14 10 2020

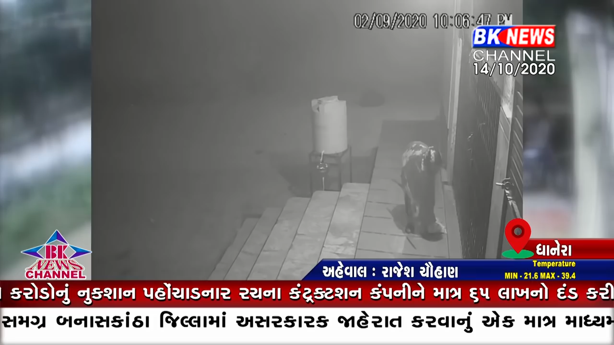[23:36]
નેનાવા ગામમાં આવેલી દૂધમંડળીમાં 1 માસ અગાઉ પણ આ જ રીતે અજાણ્યો ઈસમ ડેરીમાં પ્રવેશી ઓફિસના ટેબલના ખાના તોડી રોકડ રકમની ચોરી કરી ગયો હતો.
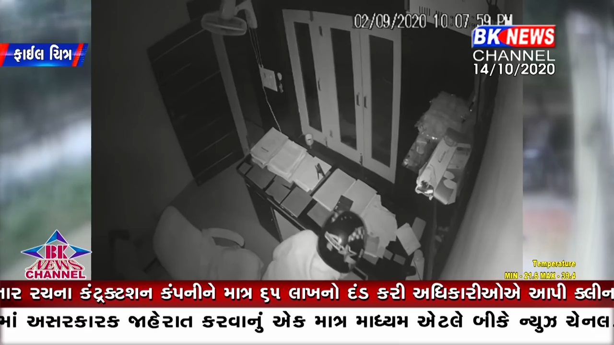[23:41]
ત્યારબાદ નેનાવા ગામ નજીક આવેલા બનાસ કૃષિ બજારના શોપિંગની દુકાનના ગલ્લામાંથી પણ એક ઈસમે દુકાનદારની નજર ચૂકવી 27,000 રૂપિયાની ચોરી કરી હતી, જેમાં એક ઈસમને પકડી દુકાનદારે પોલીસના હવાલે કર્યો હતો.
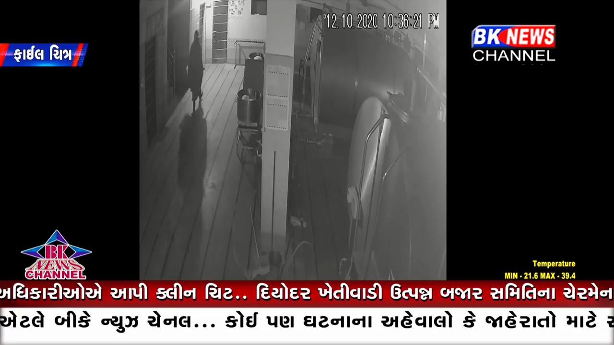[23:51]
અને ત્રીજા બનાવમાં ગત મંગળવારની રાત્રે ફરી બીજી વાર સ્ત્રીના પોશાકમાં એક ઈસમ ડેરીના પાછળનો દરવાજો તોડી અંદર પ્રવેશ કરી ખાના તોડ્યા બાદ એટીએમની મશીનને પણ તોડવાનો પ્રયાસ કર્યો હતો.
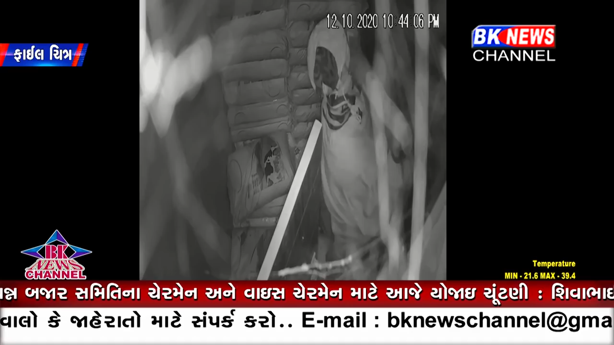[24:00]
આ ત્રણેય ચોરીના બનાવ સીસી કેમેરામાં કેદ થઈ ગયા છે, જેમાં ગલ્લામાંથી ચોરી કરનાર ઈસમને પોલીસને સોંપવામાં પણ આવે છે,